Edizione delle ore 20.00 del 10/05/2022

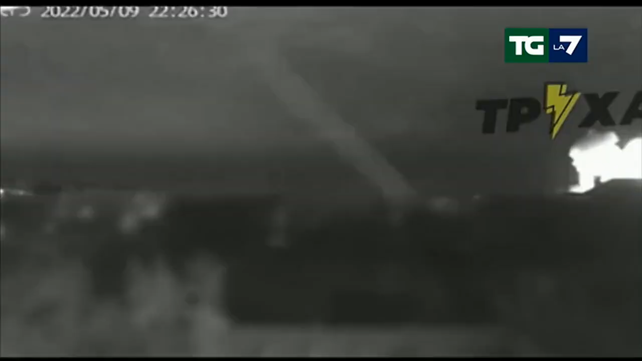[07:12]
Eccole le immagini della notte più dura di Azovstall assediata dalle forze russe in attesa